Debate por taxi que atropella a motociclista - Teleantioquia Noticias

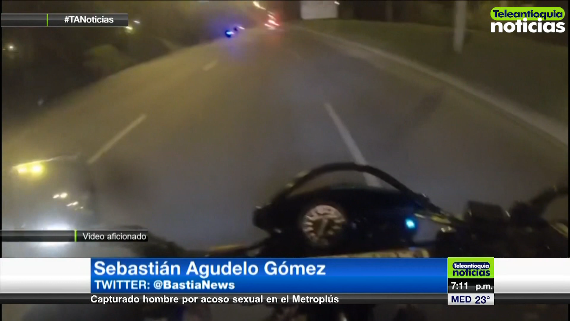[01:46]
Luego del atropello, el valiente motociclista se atrevió a alcanzar al taxista, cuyas placas ya fueron identificadas por las autoridades como TRL 197, para confirmarle que había atropellado a alguien.